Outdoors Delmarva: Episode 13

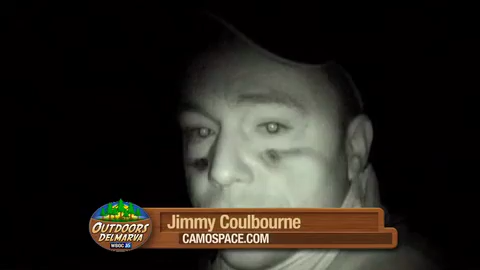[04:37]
3 nice shooter bucks, and we're out today hoping to catch a glimpse of one of these bucks. Before long, sections of forest start to become more visible, and it's beginning to get light enough for me to put away my infrared camera in exchange for my high-definition gear.
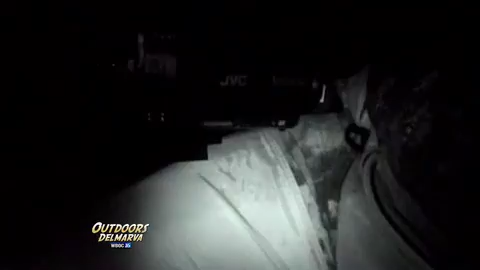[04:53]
And it appears to be just in time. Jimmy perks up as we both hear a rustling of underbrush about 40 yards to our left.